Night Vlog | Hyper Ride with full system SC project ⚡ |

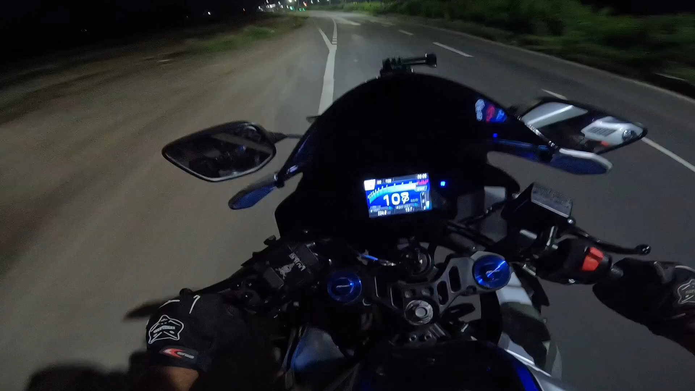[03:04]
ride Bumps Checking bumps There is a lot of bumps in the road.